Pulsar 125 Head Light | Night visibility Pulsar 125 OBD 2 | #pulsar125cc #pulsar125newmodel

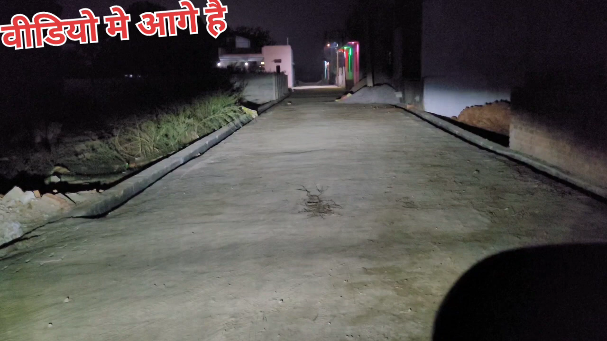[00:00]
यह लो है जो कि बालू से आगे तक जा रही है और अगर इसका अपर देख लिए हम तो अपर जलाइए तो आप पर देख लिए तो भाई आदमी सामने अला अंदा ठीक है को
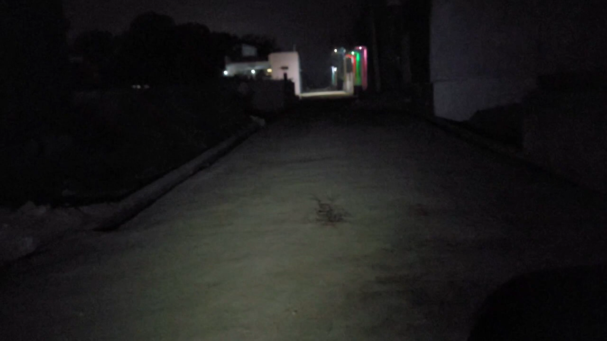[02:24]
अपर गिरा दीजिए यह क्या है लोवर है लो है अच्छा वाइज आप देख लिजे कि यह लो है जो कि बालू से आगे तक जा रही है और अगर इसका अपर देख लें हम तो अपर जलाइए तो आपर देख लिजि यह 160 CC 4 wall Apache है ठीक है और मेरी